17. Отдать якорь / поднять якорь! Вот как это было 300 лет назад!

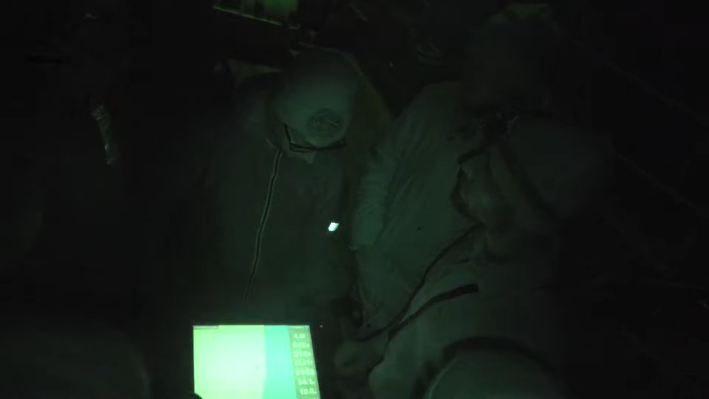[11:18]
Он, скорее всего, не остановится. Если он потащил якорь, он, скорее всего, уже не остановится.
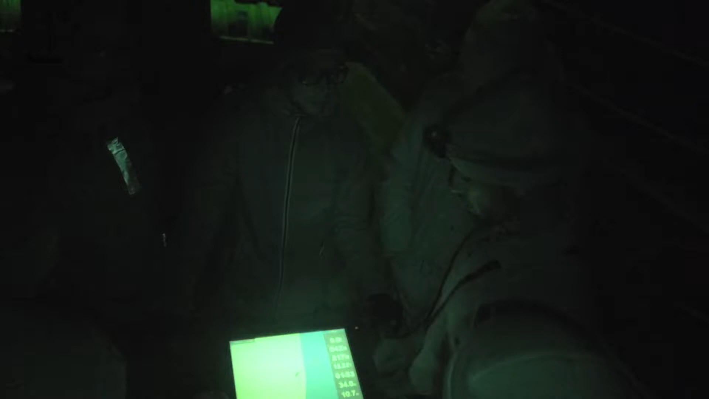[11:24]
Потому что ему нужно вот именно ему нужен момент, когда якорь лег и зацепился.
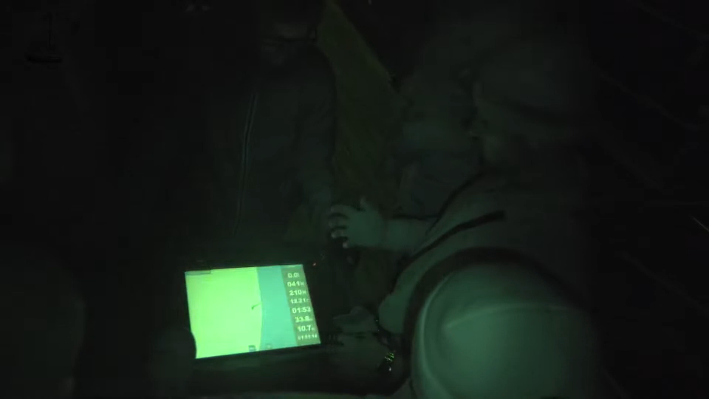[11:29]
А когда он постоянно в движении, вот он так и будет его тащить.
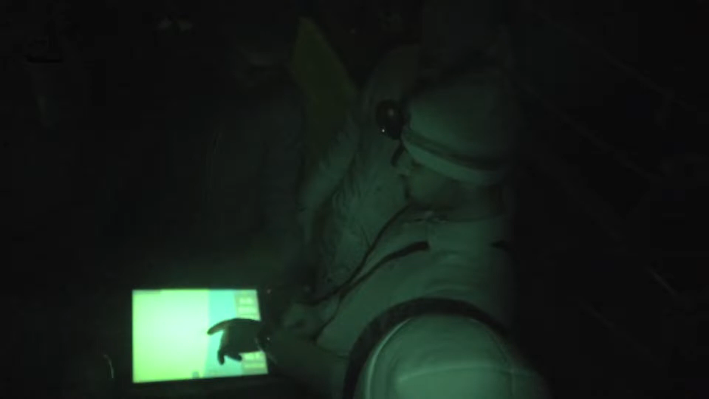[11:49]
То есть, соответственно, любое движение сюда к якорю, это нормально абсолютно.
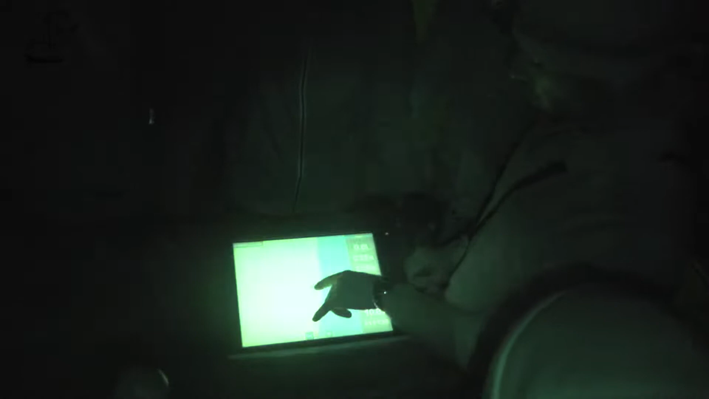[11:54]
Через какое-то время у нас сменится течение, и мы неизбежно поползем сюда к якорю,